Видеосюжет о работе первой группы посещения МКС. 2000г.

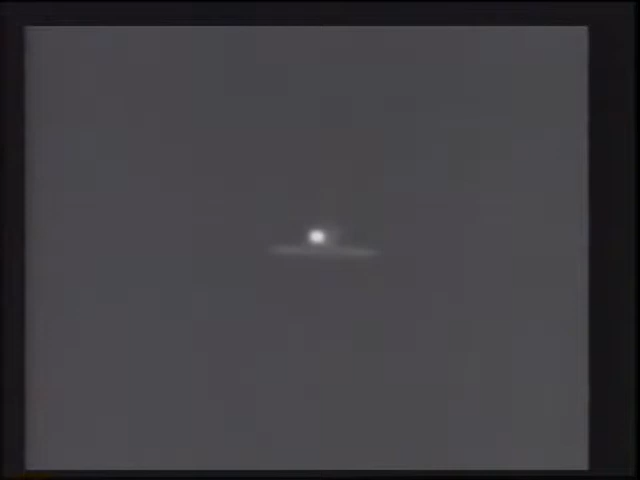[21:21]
You can see the nose of the orbiter soaks up most of the heat during re-entry. The black rectangles are the landing gear that Scott just put down.